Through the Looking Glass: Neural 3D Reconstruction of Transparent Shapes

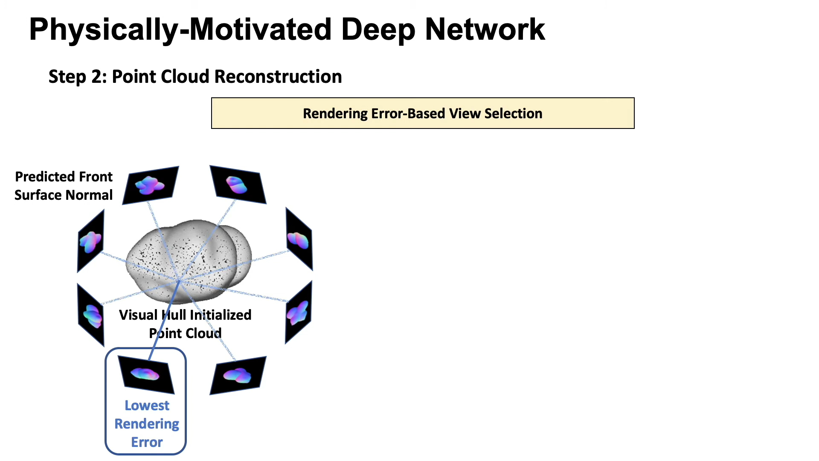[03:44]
We must associate the normals with the point cloud, for which we use a rendering error-based view selection using our differentiable rendering layer. Then, we use a customized point net to predict refined point clouds with per-point normal, which can now be used with person surface reconstruction.
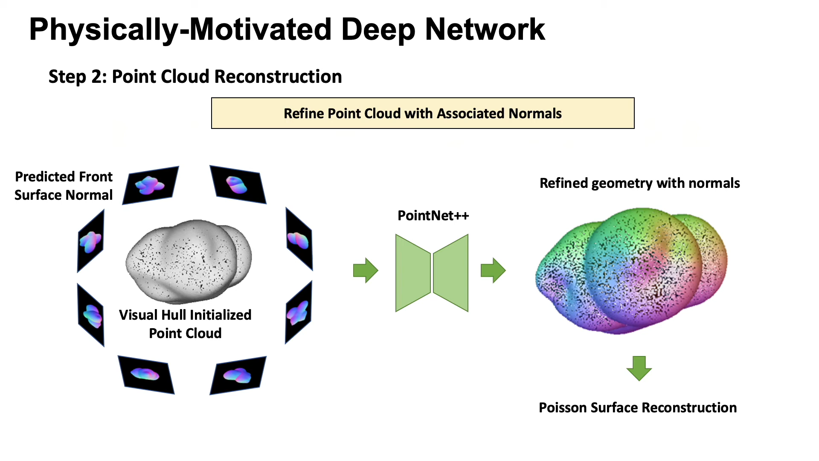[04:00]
In ablation experiments, we observed consistent benefits from our network, which can reconstruct even with as few as 5 to 10 views.
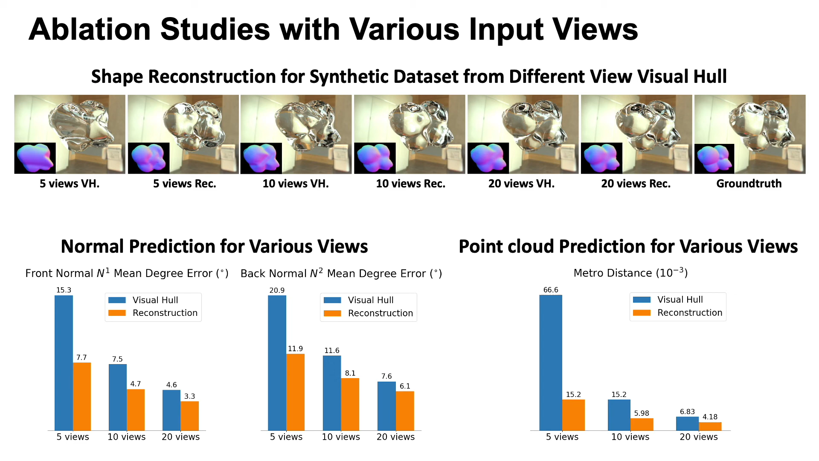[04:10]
Large improvements over the visual hole are noted for a small number of views. For real images, our network can reconstruct normals and geometry very close to the ground truth, as observed in different views.
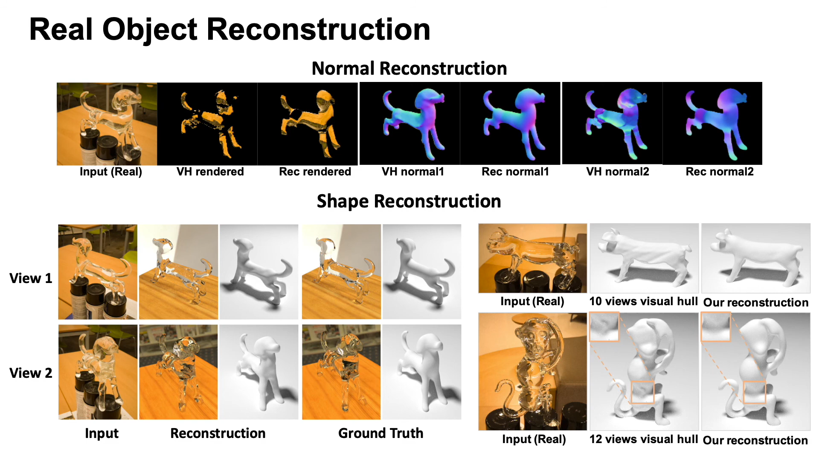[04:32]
Note the high amount of detail recovered even for these challenging inputs, with as few as 10 to 12 views. We also compare quantitatively to scanned ground truth for a few shapes, obtaining low errors.